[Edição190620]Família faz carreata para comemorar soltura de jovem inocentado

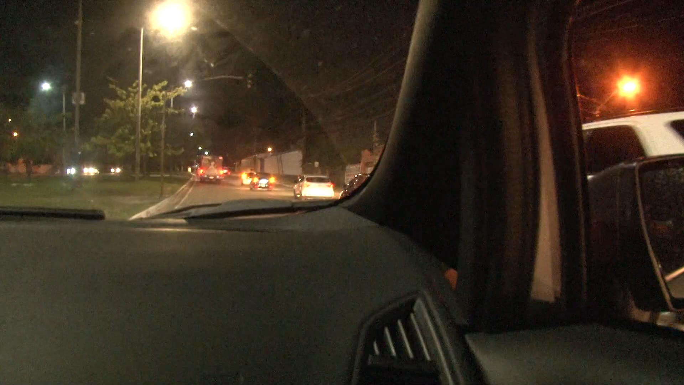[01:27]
o jovem deixou o presídio na noite desta quinta-feira Houve carreata em comemoração à soltura de Ayrton Campos Pestana E na chegada ao bairro em que mora,